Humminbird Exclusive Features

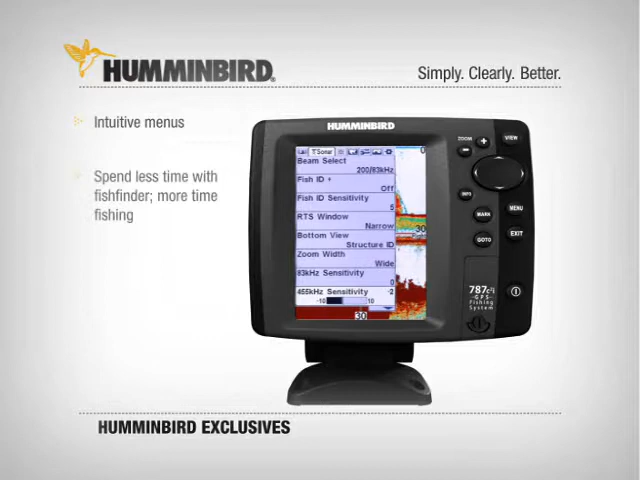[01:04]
so you spend less time pushing buttons and more time fishing with the information you need. One touch zoom does just that. Push a button and you quickly zoom in on the action at 2 power, 4 power or 8 power, making it easier to pick fish from dense structure. With one push of the menu button, you're in the express menu system, with a quick list of options pertaining only to the type of screen you're viewing. Sonar screens show sonar options.
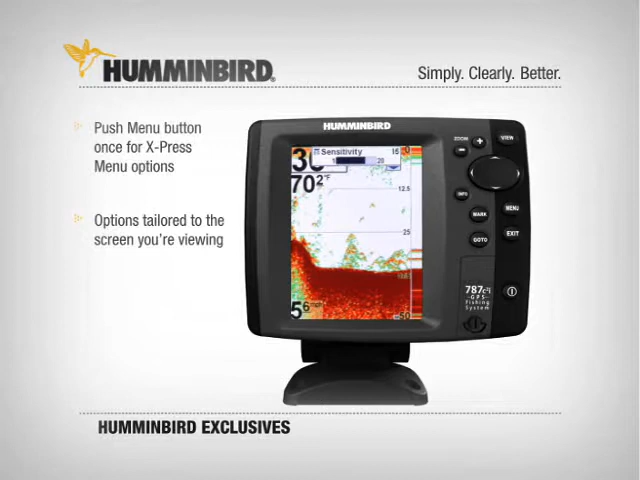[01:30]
Chart plotting screens show cartography options. For the main menu, press the menu button a second time. Finally, Humminbird's high quality, sunlight-readable displays are easy to read, even in direct sun.
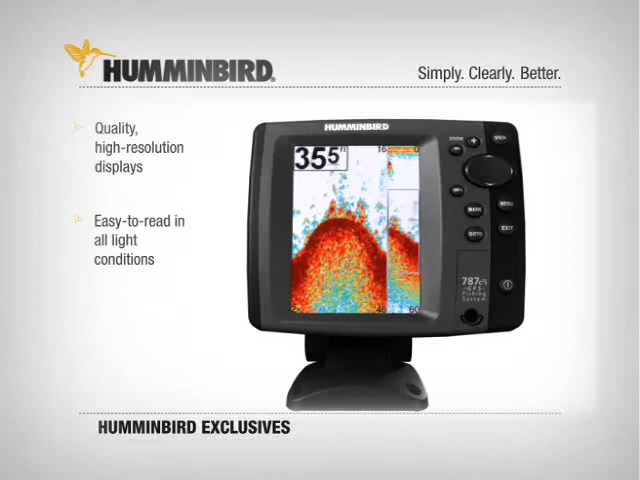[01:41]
Inside and out, Humminbird fish finders and fishing systems give you an on-the-water advantage. In short, with all these exclusives you won't find anywhere else,